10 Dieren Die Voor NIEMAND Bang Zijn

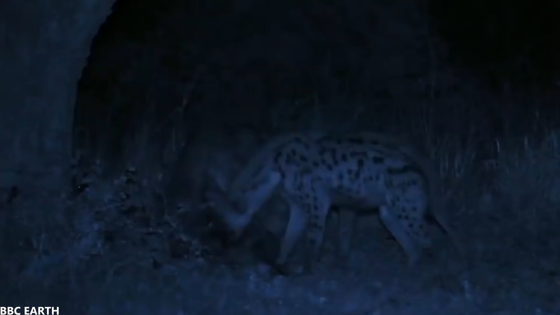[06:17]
Als ze eenmaal hun maaltijd hebben overmeesterd, laten ze er niets van over.